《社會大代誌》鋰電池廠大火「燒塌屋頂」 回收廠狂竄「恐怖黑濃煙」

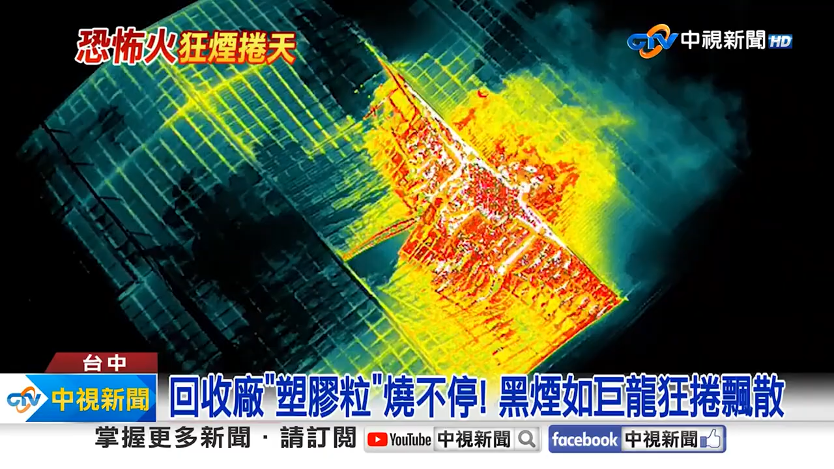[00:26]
示燃烧区域15平面积陷入火海农烟更一度跨过大渡溪飘到台中上空
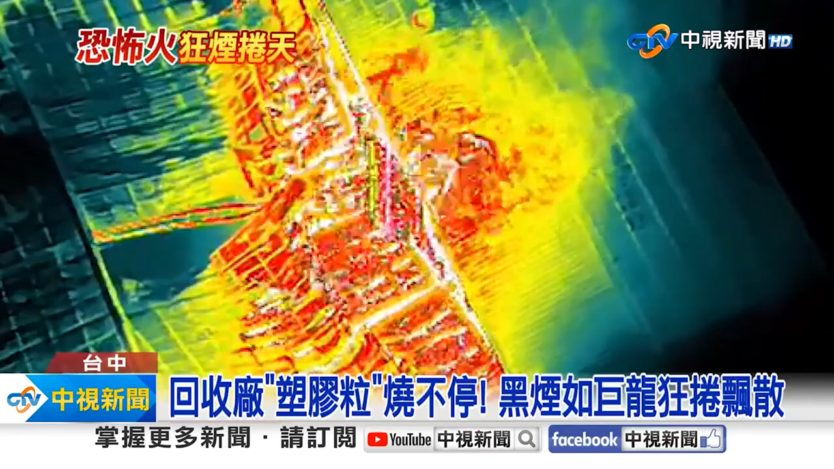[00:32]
黑烟狂卷升天台中无期有资源回收场也冒出熊熊火光猛烈大火